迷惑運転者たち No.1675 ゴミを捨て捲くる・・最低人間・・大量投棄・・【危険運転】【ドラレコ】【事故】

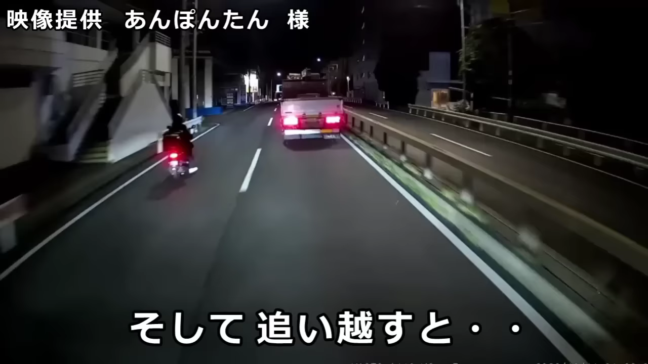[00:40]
い、ウーバー背負ってんじゃねえかバカ野郎。これスマホ持ってるよ片手によ。おい、こういうやつは引っ越せてよな。